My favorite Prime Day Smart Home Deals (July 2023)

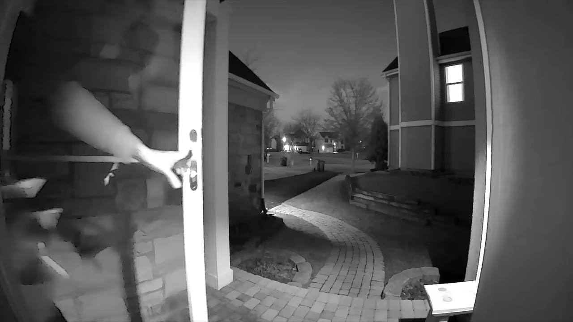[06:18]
Now, of course, the Akara doorbell doesn't have the best image quality compared to, let's say,
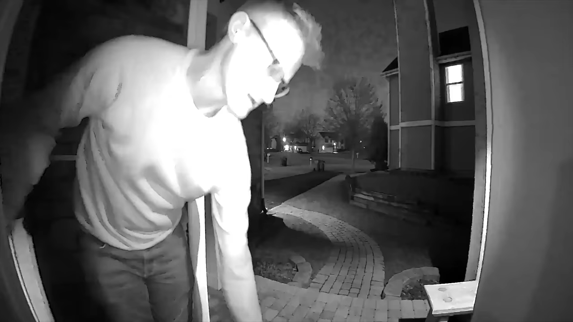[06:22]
the Belkin Wemo doorbell or the Logitech Circle View, but it's still plenty good enough.